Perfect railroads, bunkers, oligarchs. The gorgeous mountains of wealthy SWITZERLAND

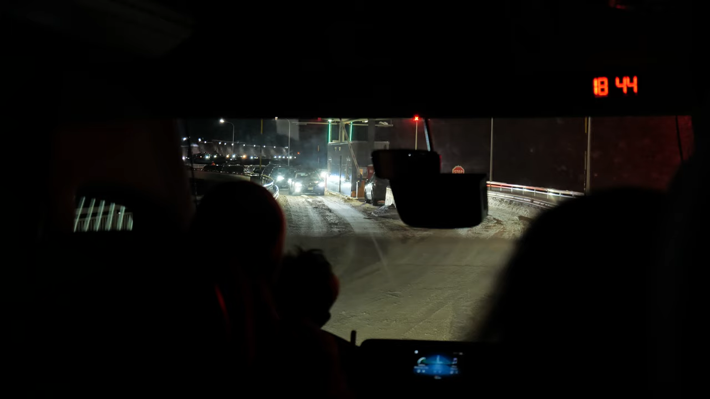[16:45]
It started with the two-hour jam at the border with Italy. Not because someone was trying to smuggle cigars, but due to some technical work in the one-way tunnel, the only way into the country at that moment.